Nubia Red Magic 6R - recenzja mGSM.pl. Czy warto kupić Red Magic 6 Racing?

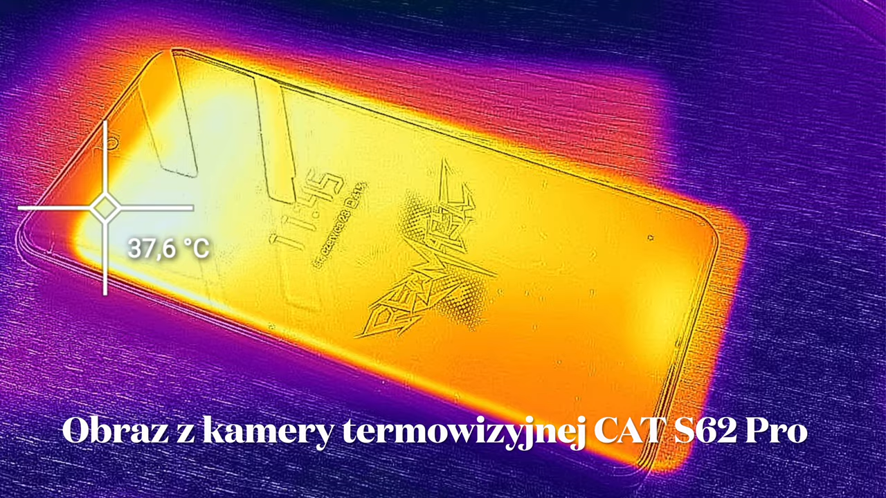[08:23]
On screen: spot 37.6°C
Tu wentylatora nie miał, a mimo to telefon, no dobra, trochę się nagrzewa, nie będę Was oszukiwał,
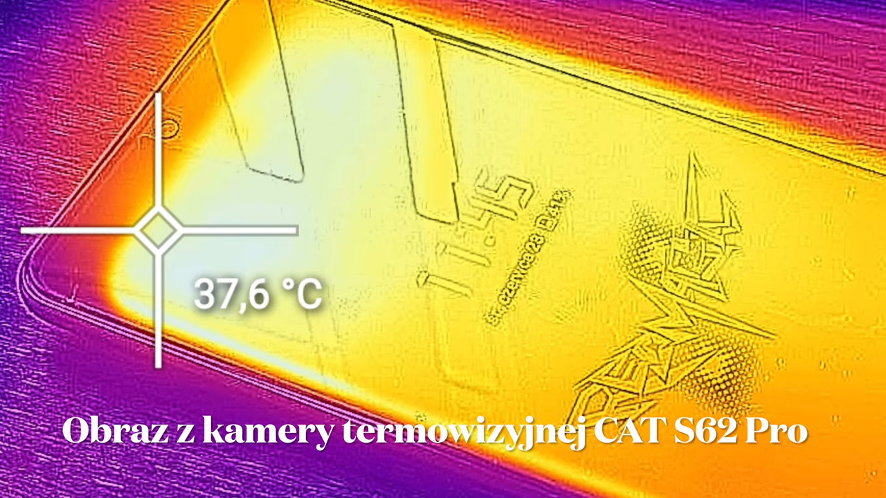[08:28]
On screen: spot 37.6°C
ale nie tak jak tamten, czy nie tak strasznie jak Xiaomi, które niedawno testowałem.
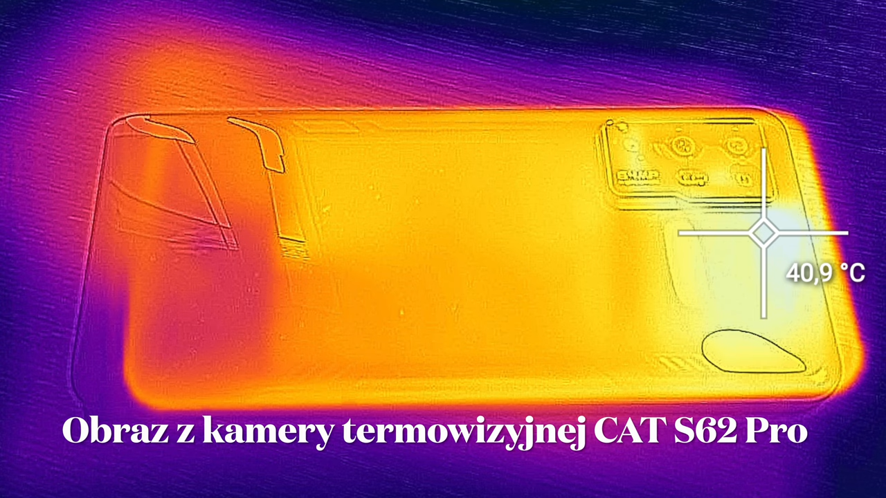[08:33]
On screen: spot 40.9°C
Tutaj nie udało mi się rozgrzać go bardziej niż ponad 40 stopni. Tam bociano chyba 41 chyba w najwyższym pomiarze. Wydaje mi się, że pod tym kątem jest tu naprawdę nieźle.